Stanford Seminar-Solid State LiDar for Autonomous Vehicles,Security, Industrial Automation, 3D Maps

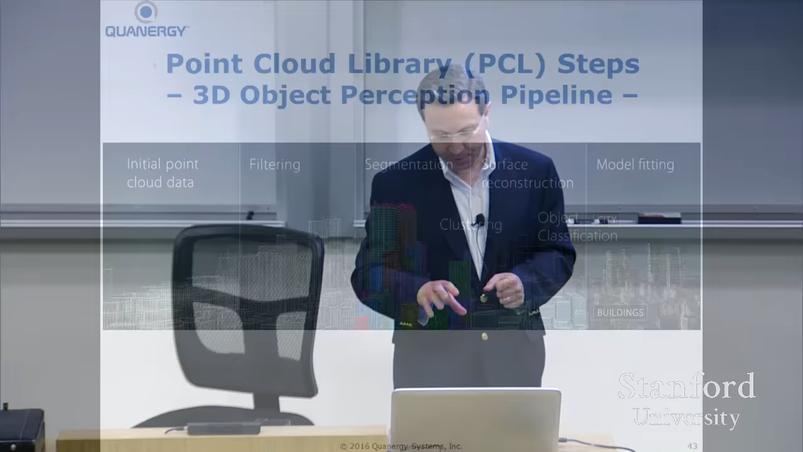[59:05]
so when we collect a uh point cloud uh data you know the pcl steps basically involve uh point cloud collection there is a you snap all the frames to the same coordinate system based uh on the imu information so you have a uh uh point cloud that's that's basically uh clean where everything is is uh
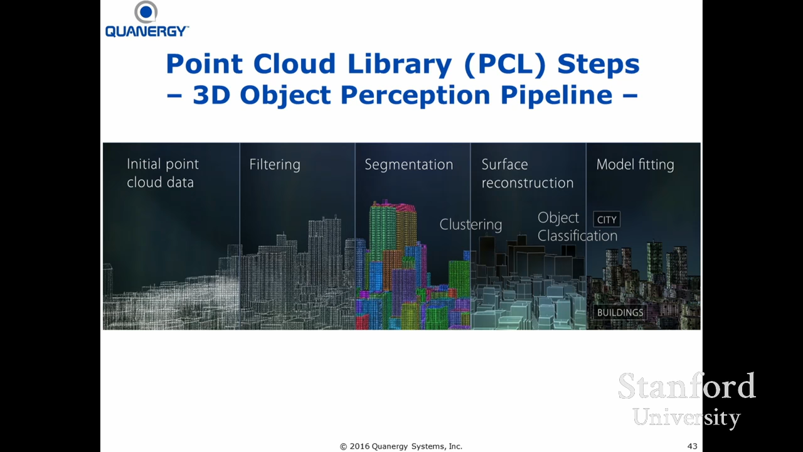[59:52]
do segmentation uh beyond that you do surface reconstruction based on the segments that you identified uh after you've done clustering and uh then we do object classification you can do it beyond that model fitting and uh and more realistic look give it a more realistic look based on on on the model